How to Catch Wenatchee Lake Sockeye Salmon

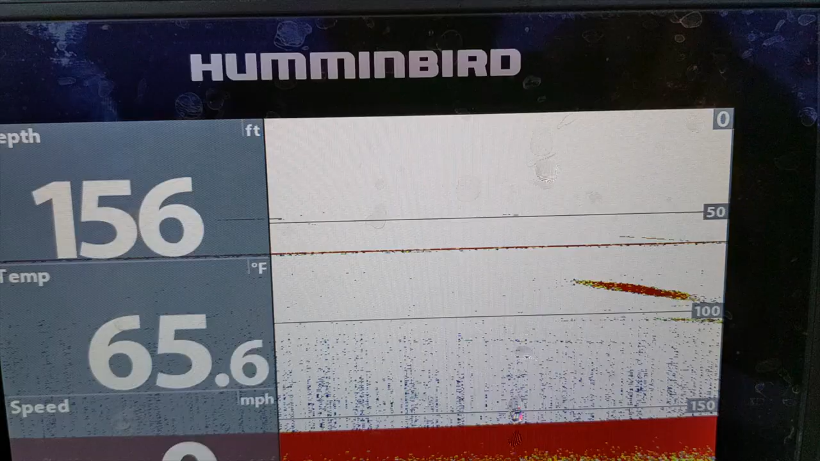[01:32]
On screen: depth 156 ft, water 65.6°F
let's see how this goes here you can actually see these are sockeye right
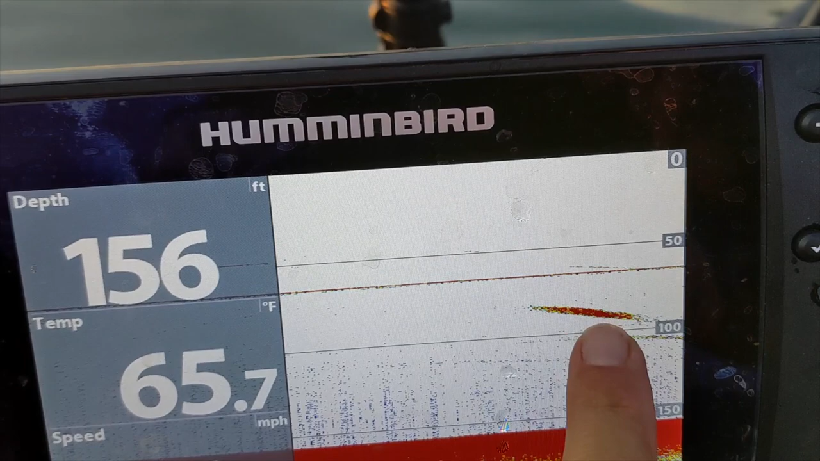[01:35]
On screen: depth 156 ft, water 65.7°F
here here's my downrigger there's a sockeye there so they seem to be holding in that sort of
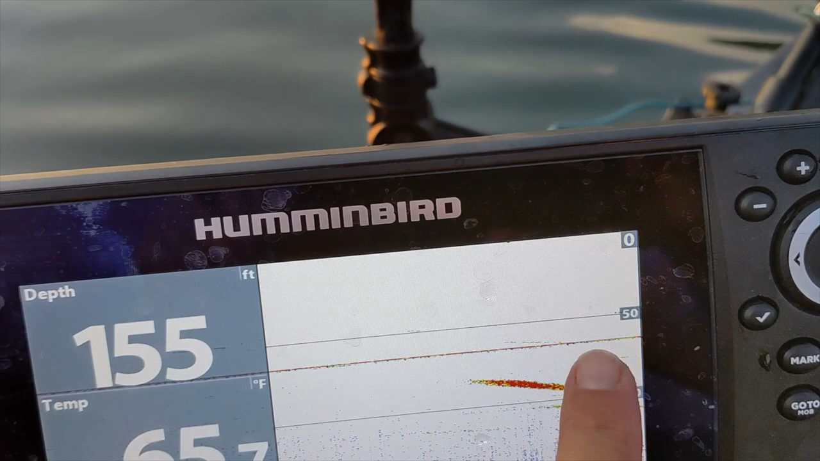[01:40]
On screen: depth 155 ft
50 to 100 foot range out here